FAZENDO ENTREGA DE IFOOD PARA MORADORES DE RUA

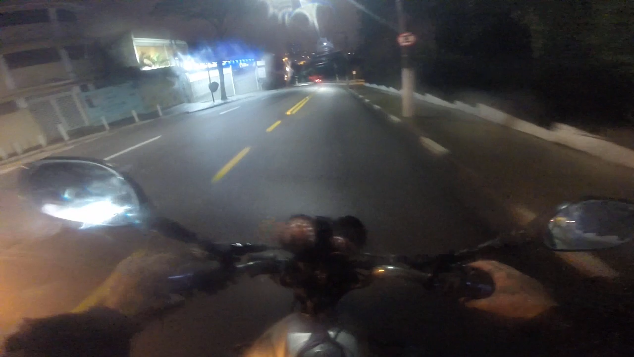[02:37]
E vamos ver se a gente encontra É bem aqui embaixo Tô pequenininho aqui Vamos ver se a gente encontra eles ali Tá ligado?
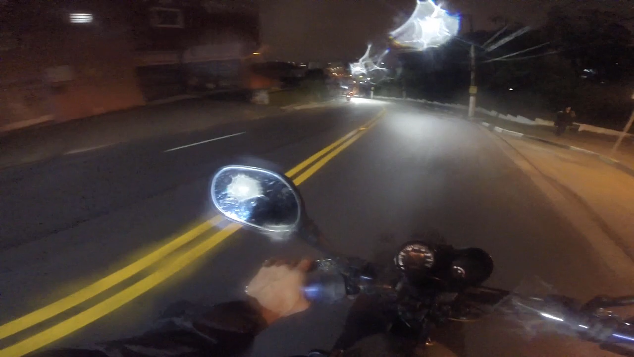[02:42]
Vamos lá Ô Olha lá, maninha Mas tá cantando aí Eu não tô não Mas bem aqui Bem na corvinha mesmo Será que eu encontro eles aqui, mano? Será que eu encontro eles aqui, cara? Acho que tão aqui, ó Ixi, tem um monte, cara
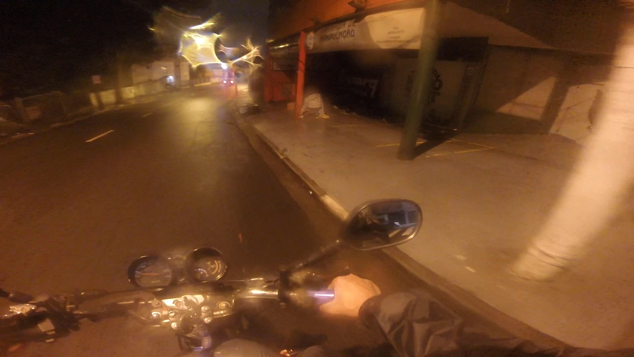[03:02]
Opa, rapaziada Cês pediram um iFood aí, mano?